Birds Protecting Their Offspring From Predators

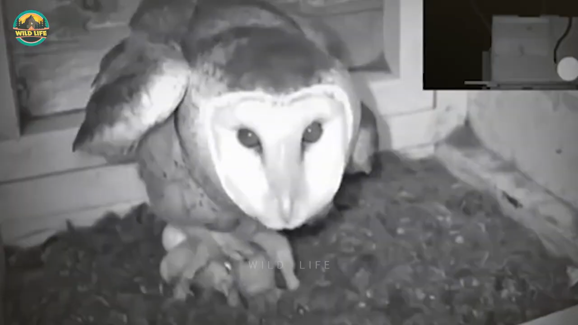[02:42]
This funny looking owl is worried when it sees a snake approaching her nest.
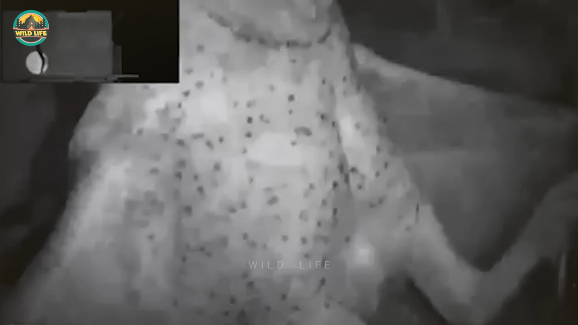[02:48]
She makes sure her babies are behind her and the snake doesn't get close to them.
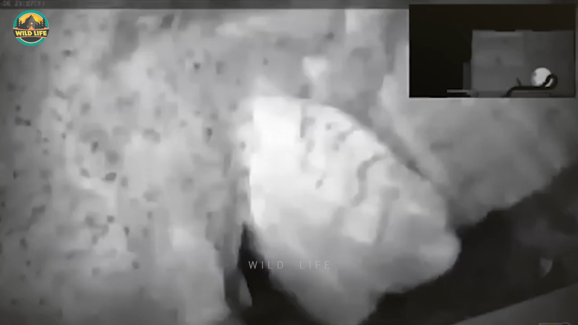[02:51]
We can't see the snake in the video, but it's supposed to be there according to the guy who filmed it.